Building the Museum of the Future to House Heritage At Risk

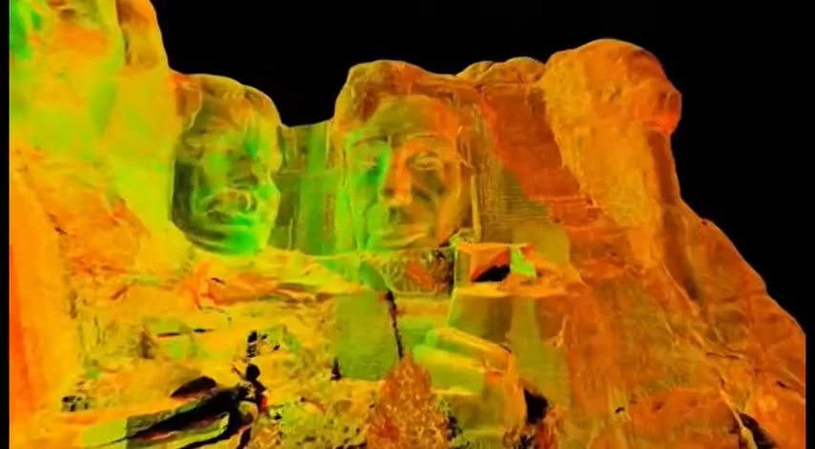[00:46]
We utilize a technology known as 3D laser scanning, which generates tens of thousands of points a second.
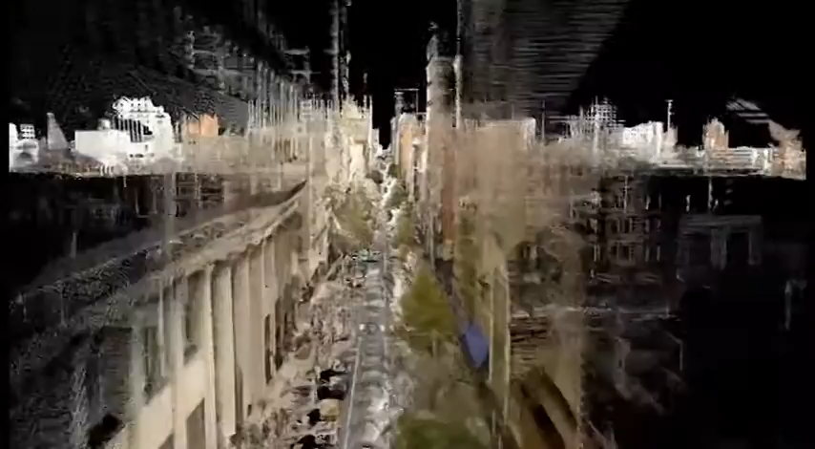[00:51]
So all individual data points, XYZ coordinates, and color and intensity value as well.